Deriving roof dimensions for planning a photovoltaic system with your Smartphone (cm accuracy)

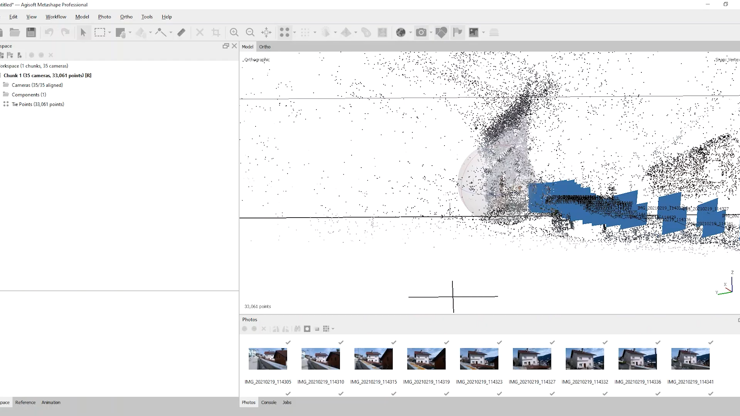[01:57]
So now you can see the first preview of the building and that's exactly what we need.
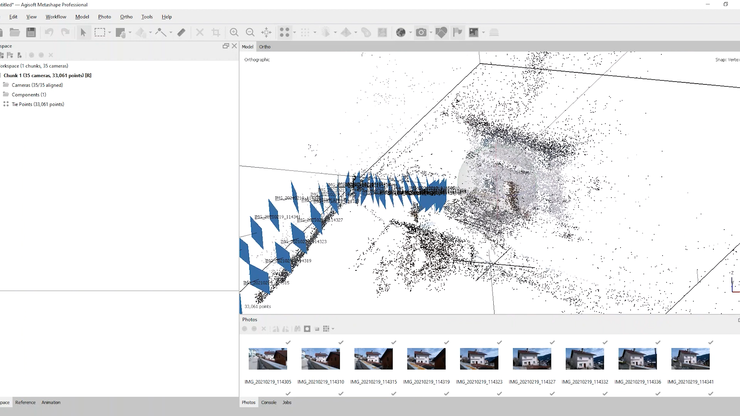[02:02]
Based on this 3D model we can determine any coordinates at any position on our object.
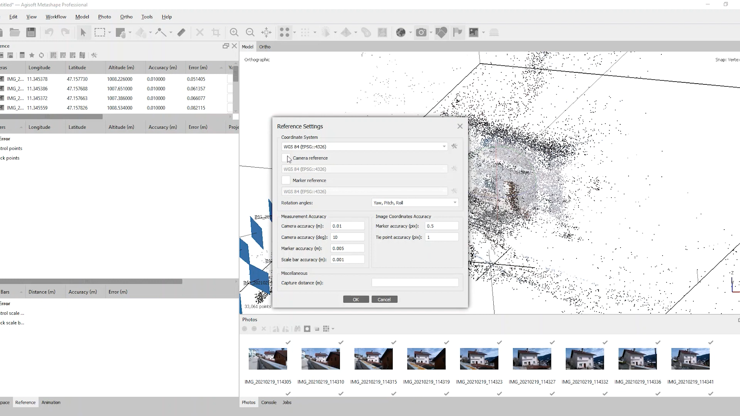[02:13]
I'm switching to a local coordinate system now to have a unit system in meters.